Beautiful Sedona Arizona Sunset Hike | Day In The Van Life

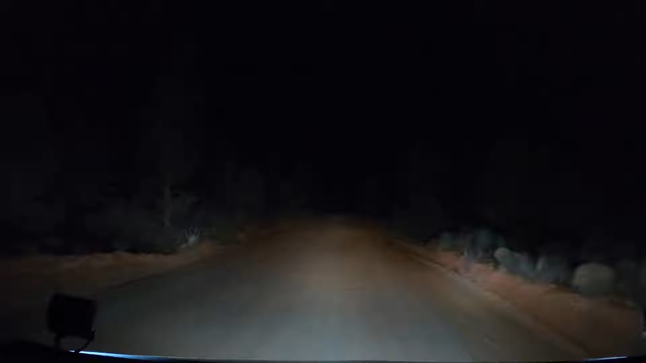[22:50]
But like without them, that's the lights. And then with them, it's like. There's one like water truck or something back there. In 800 feet, your destination will be on the right. It says turn to the right.
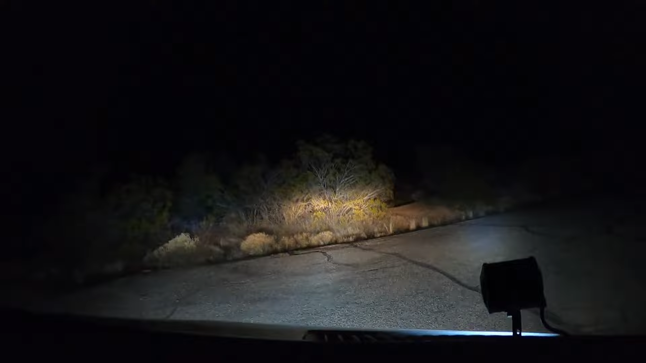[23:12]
No, no.
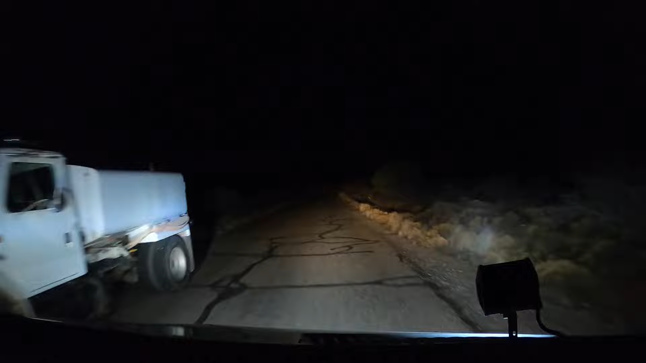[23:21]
It says turn to the right. It says turn to the right.